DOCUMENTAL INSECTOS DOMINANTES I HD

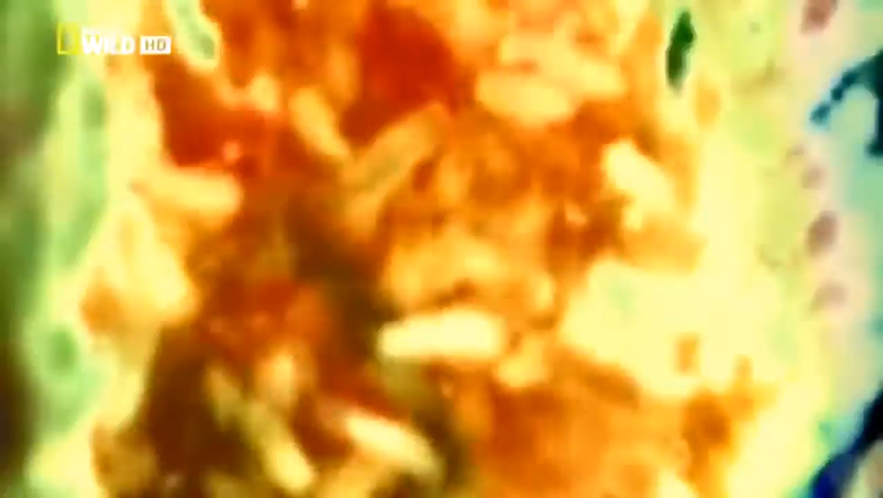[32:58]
La temperatura en el núcleo es de 47 grados.
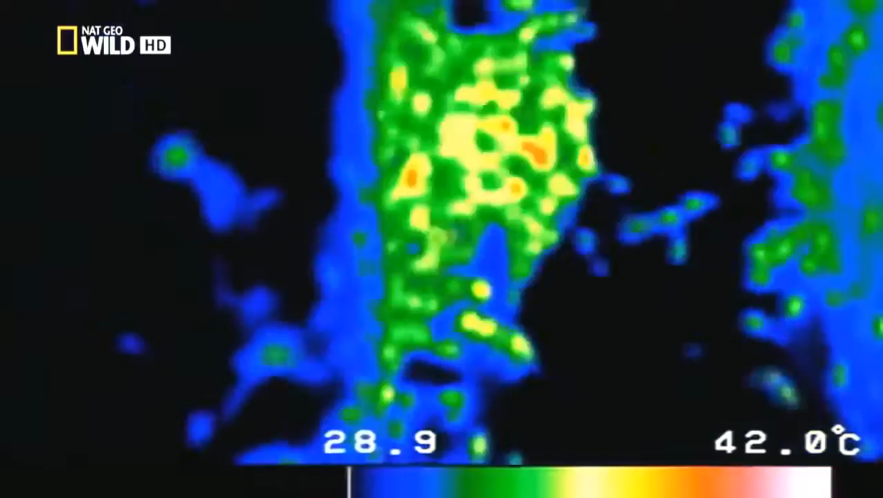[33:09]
On screen: scale top 42.0°C
Durante 20 minutos, la vibrante masa se apiña contra su presa.